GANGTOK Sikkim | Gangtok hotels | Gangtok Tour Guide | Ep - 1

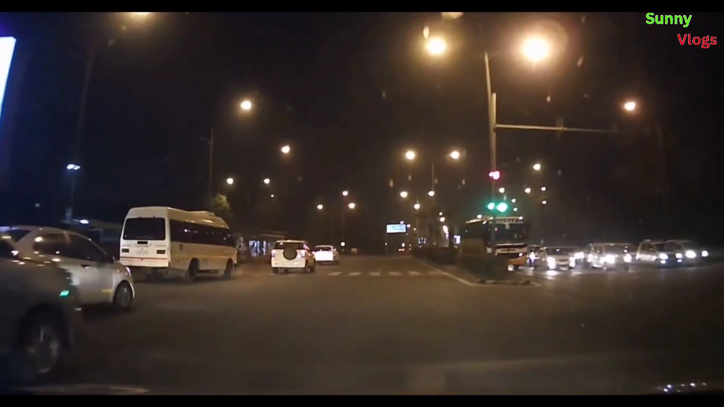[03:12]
आप जब तक थोड़ा सा रास्ते का मज़ा लें, मैं सीधा मिलता हूँ आपको एयरपोर्ट पर। वैसे दोस्तों, रात में ड्राइव करने का एक अलग ही मज़ा आता है, खाली खाली रास्ते, चमचमाती लाइटें, एक अलग ही आनंद देता है।
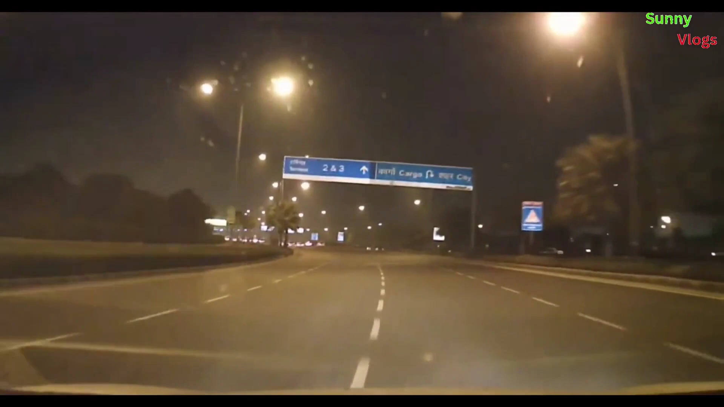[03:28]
तो आप भी कमेंट में बताएं आपको भी नाइट ड्राइव कैसी लगती है।